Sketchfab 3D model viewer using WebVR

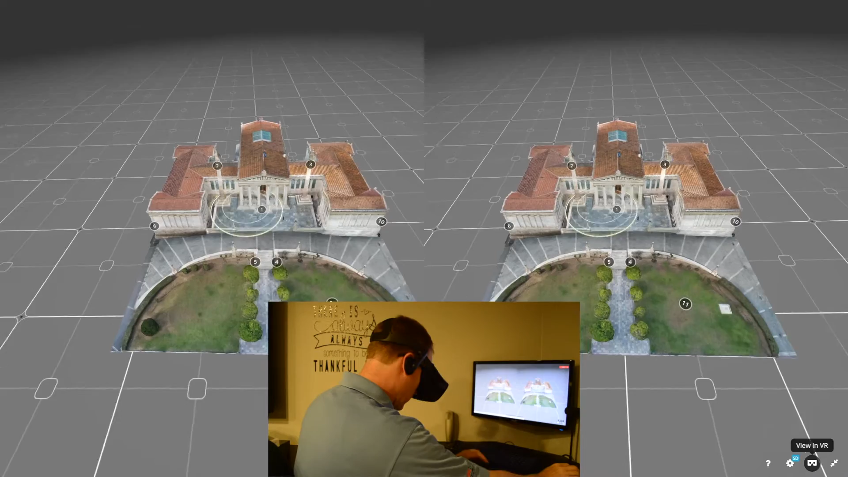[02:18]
but this is actually kind of neat because it has, if I look at the model,
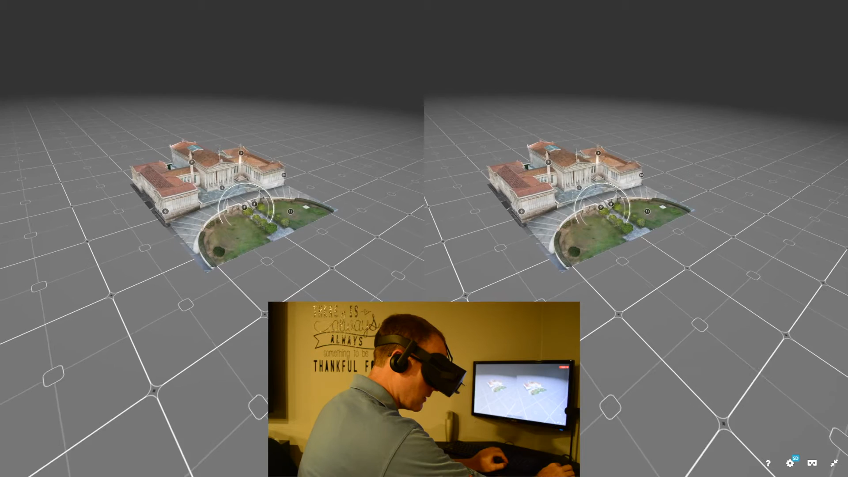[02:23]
it has some set points that are annotated, so this is the philosopher, Plato, the founder of Academy in Athens, and if I zoom in,
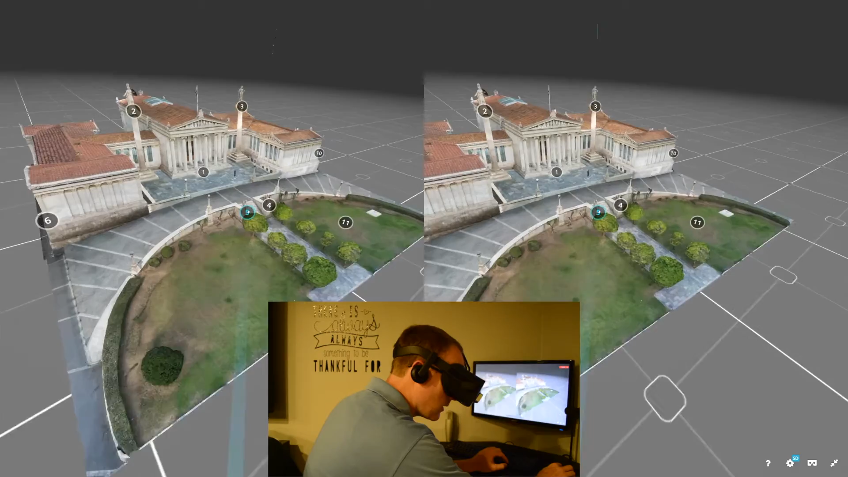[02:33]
I can get right in on this statue.
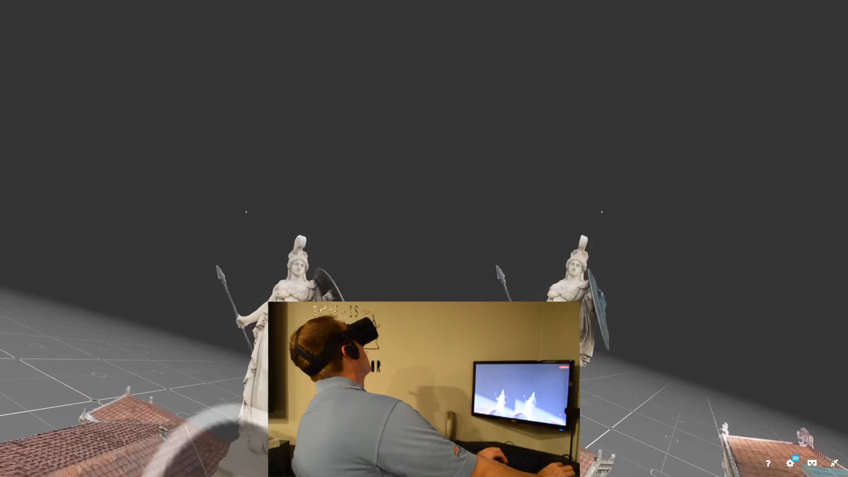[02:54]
I think that must be Athena. Athena the defender, daughter of Zeus and goddess of wisdom, courage, inspiration, lay, and justice.
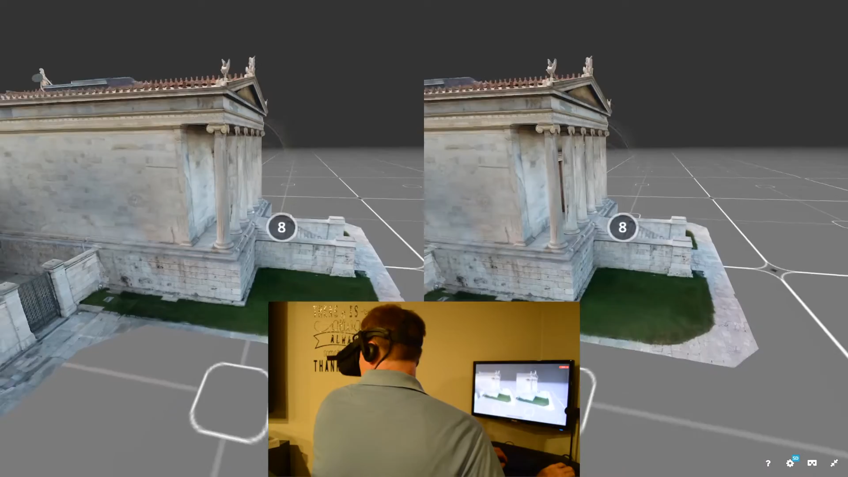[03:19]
I can just see this whole building, if I were there in person.
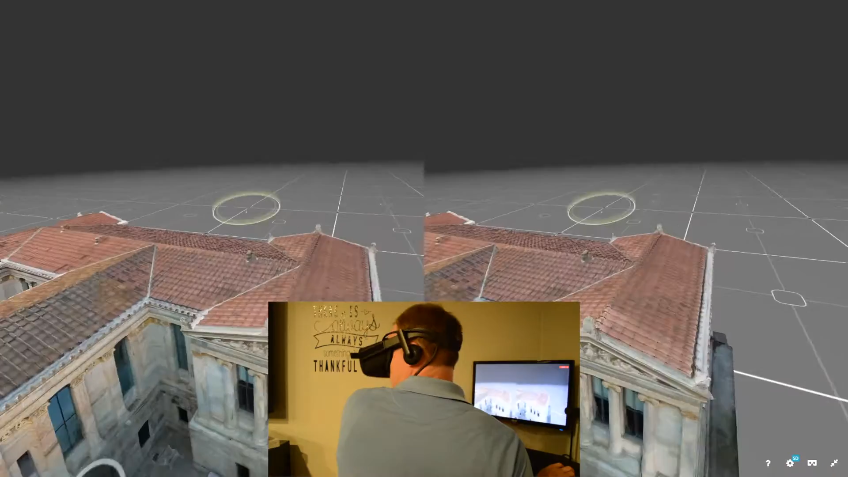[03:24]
I should note too that this combination of using the mouse